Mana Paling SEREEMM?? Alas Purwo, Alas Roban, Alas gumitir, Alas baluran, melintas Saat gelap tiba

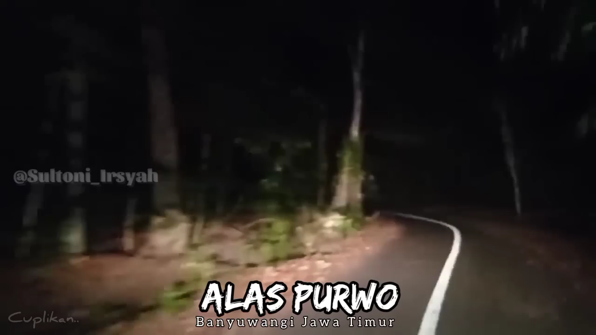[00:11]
ya seperti itulah Mungkin teman-teman kalau ingin kenal lebih dalam tentang Alaspurwo bisa searching Di Google saya tidak mau bercerita banyak karena saya sekarang posisinya berada di Alaspurwo Jadi
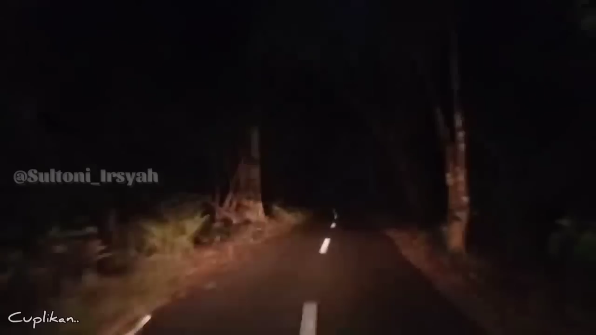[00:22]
kalau mau menceritakan hal-hal yang seperti itu nanti saya malah Oke teman-teman, ternyata seperti ini ya kondisinya Malam hari di Gumitir
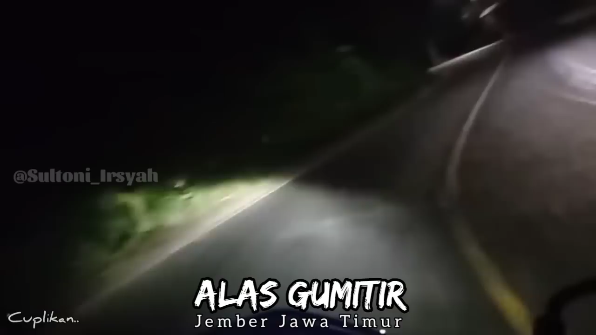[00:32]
Ini kalau kalian bisa melihat ke arah kanan Ke arah kanan ini benar-benar jurang teman-teman Nah itu kalau kalian bisa melihat di arah kanan itu terlihat berkelip-kelip lampu itu adalah Kita menikmati jalur ini
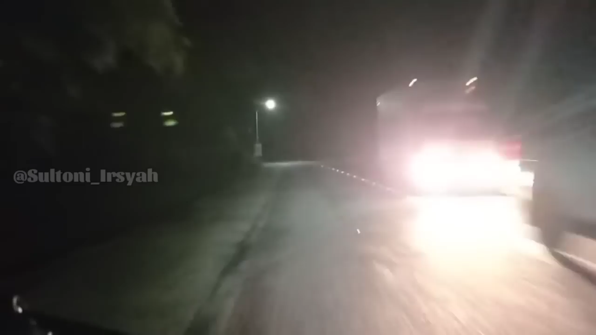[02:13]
Di atas ini ada penerangan jalan Tapi cuma satu ini saja Setelahnya tidak ada lagi Nah ini tidak ada lagi penerangan Tidak ada orang sama sekali Saya benar-benar sendiri Tanpa teman-teman siapa ini Oke Bismillah Semoga selamat sampai tujuan
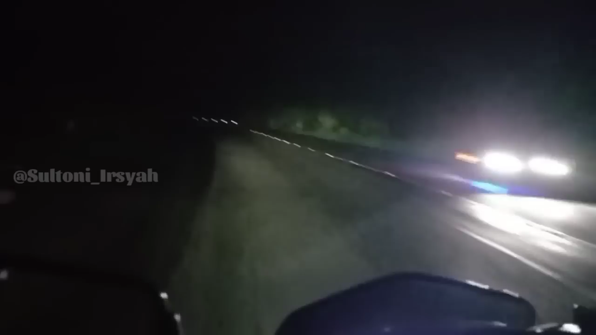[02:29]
Pokoknya Tancap terus Supaya kita Segera sampai Tujuan kita di kota Banyuwangi teman-teman Sebenarnya Sore tadi melintas sini sudah bisa Cuma Saya sengaja pengen tahu Malam hari Kalau lewat sini seperti apa Ternyata seperti ini teman-teman Gelap dan sunyi sekali Ini ada lampu juga cuma satu Setelahnya sudah tidak ada lagi Tapi untungnya masih ada Beberapa kali kita berpapasan Jadi cukup membuat
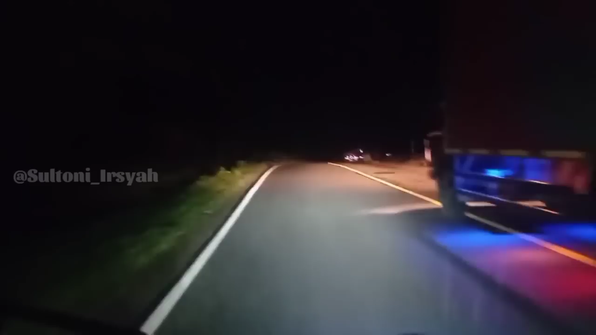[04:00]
Di sini pada ngebut-ngebut semua Terk ini ngebutnya Minta ampun ini Alhamdulillah Terima kasih ya Allah Akhirnya kita keluar dari hutan Yang cukup menegangkan tadi Dengan selamat Tanpa kurang apapun
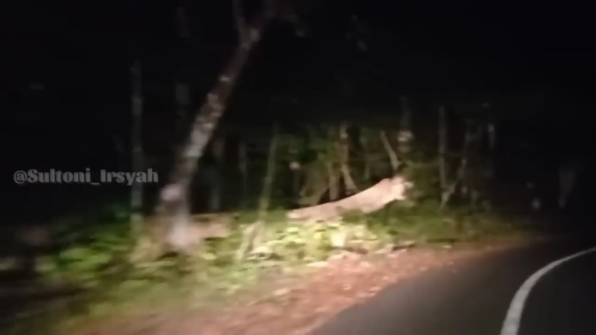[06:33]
Berdoa Waspada Karena Terkadang juga disini Ada satwa teman-teman Satwa yang melintas kayak gitu Jadi harus Harus Bener-bener hati-hati Fokus Memang sih ada Itu teman-teman Ada Mitos Katanya kalau di alaspurwa itu Kalau sudah menghadap ke depan Lagi jalan ke depan gitu Mitosnya tidak boleh Menoleh ke belakang Ya tapi itu tergantung kepercayaan ya Kalau saya sih Yang seperti itu Hampir apa ya Ya tidak terlalu percaya sih Itu memang ada Kepercayaan seperti itu dulu
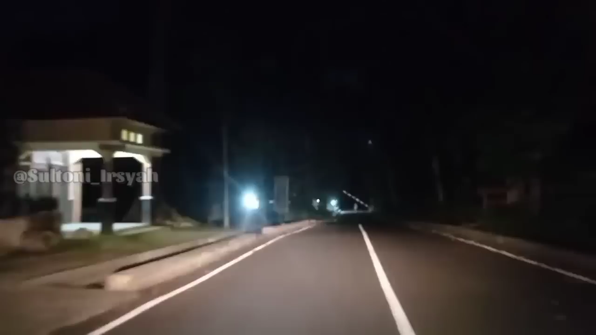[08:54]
Namun setelah kita Melewati penjagaan ini Kita akan kembali Memasuki hutan yang cukup lebat Dan Cukup panjang teman-teman Bismillahirrohmanirrohim Kalau lewat sini Kita insya Allah lebih Sedikit lebih tenang Karena ini banyak cahaya Banyak yang jaga Nah setelah ini Kita keluar Kita akan kembali Memasuki hutan Yang sangat Terkenal Hutan yang cukup lebat Ini adalah Alaspurwo Banyuwangi Teman-teman Ini adalah
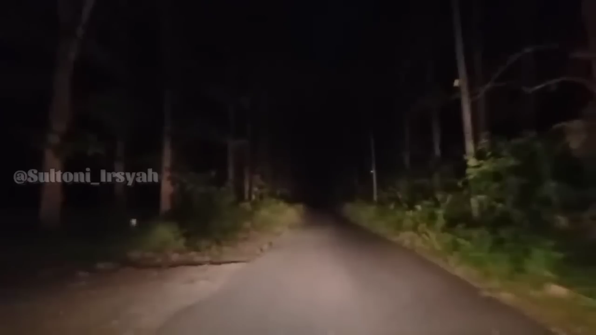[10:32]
Semoga kita tidak bertemu Dengan apa-apa Kalau Kalau berpapasan dengan Orang gak apa-apa Kalau berpapasan dengan Yang lain itu loh Yang bikin Bikin saya takut Ini Saya ngomong terus Biar Sambil mengurangi rasa takut saya Teman-teman Sambil mengurangi rasa takut Ini Apa namanya Lampunya Saya arahkan ke atas Ini kalau ke bawah Kayak gini ya Biar terang Kita ataskan Kayak gini lampunya Biar kelihatan Biar teman-teman bisa Ikut menikmati Suasana Alaspurwo malam hari Ya seperti ini teman-teman Suasana Alaspurwo malam hari Ini adalah hutan-hutan
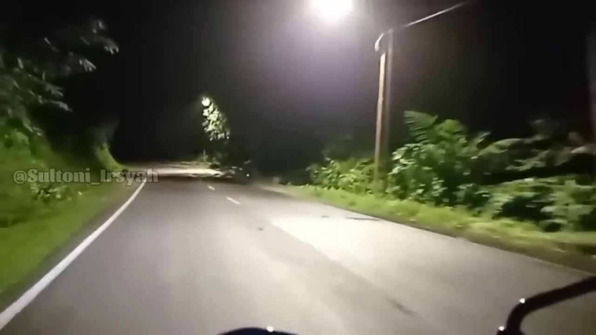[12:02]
Pegunungan teman-teman Alas Gumitir ini merupakan Pegunungan Kalau kalian bisa melihat Ke arah kanan ini Semuanya Arah kanan saya Ini Atau di arah lurus ini Adalah Jurong teman-teman Nah Dan di sebelah kiri ini Ini merupakan tebing Yang cukup tinggi teman-teman Kondisinya malam ini Di sini Cukup sepi Padahal ini merupakan Jalur utama ya teman-teman Jalur utama Penghubung Dua kabupaten Antara kabupaten Banyuwangi Dan juga Kabupaten Jember Ini Termasuk jalan nasional Apa jalan provinsi ya Kalau nggak salah Jalan
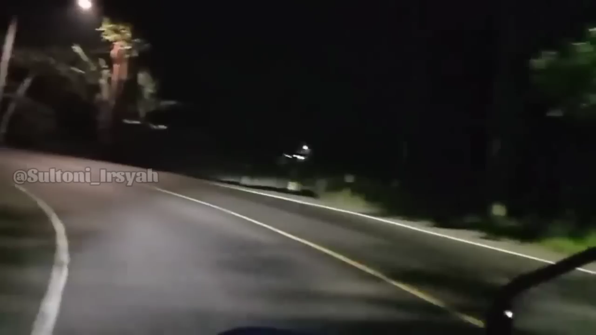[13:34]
Sekarang cukup sepi sekali Tidak ada orang Sama sekali ini melintas Tapi ini saya Tidak khawatir Karena biasanya Saya sendiri Ini saya berdua kali ini Saya sama istri saya Nah ini ternyata Masih ada pengendara motor Teman-teman yang lewat
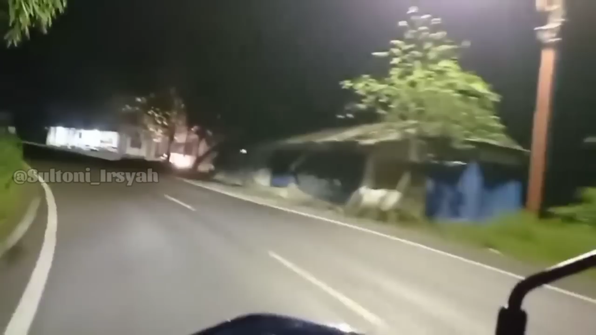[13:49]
Nah ini adalah Tikungan Perbatasan teman-teman Ini merupakan
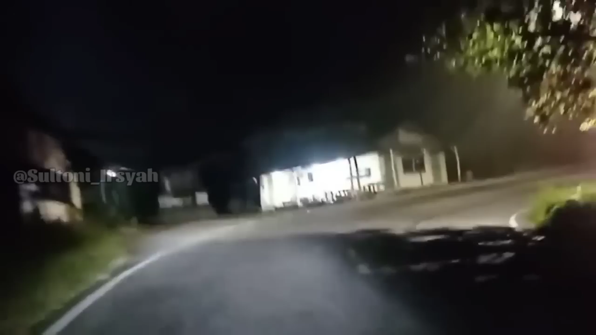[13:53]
Perbatasan antara Kota Jember Dan Banyuwangi ini Nah ini kita masuk Perbatasan Di sini Sangat gelap sekali Teman-teman Di sini tidak ada Penerangan Oke Tapi untungnya Masih ada kendaraan Yang lewat ini
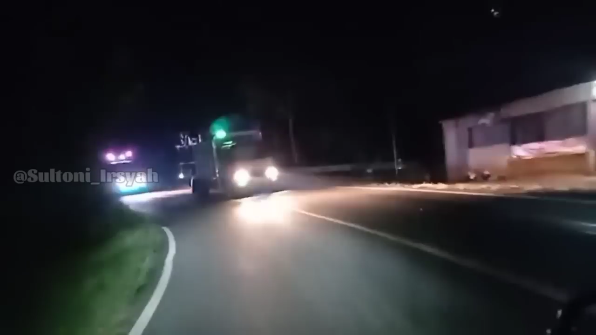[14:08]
Dan juga Masih cukup banyak Setelahnya Gelap sekali Ini cukup gelap banget Lampunya taruhin ke atas saja Oke Oh iya teman-teman Ini saya sedikit mau bercerita Jadi habis ini nanti Kita akan melewati Kuburan Yang ada di pinggir jalan Saya juga kurang tahu Itu kuburan siapa Banyak versi Mengatakan Salah satunya Ada yang bilang Itu katanya Kuburan
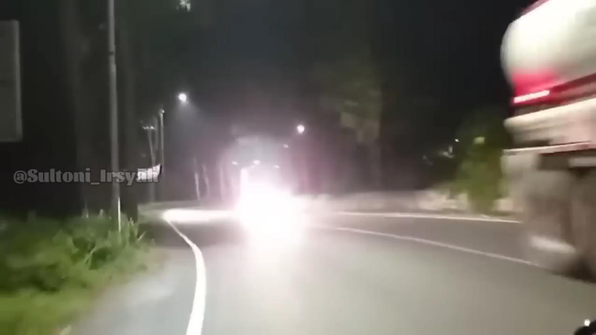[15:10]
Kondisi asfalnya Sangat bagus teman-teman Kondisi asfalnya Sangat bagus Jadi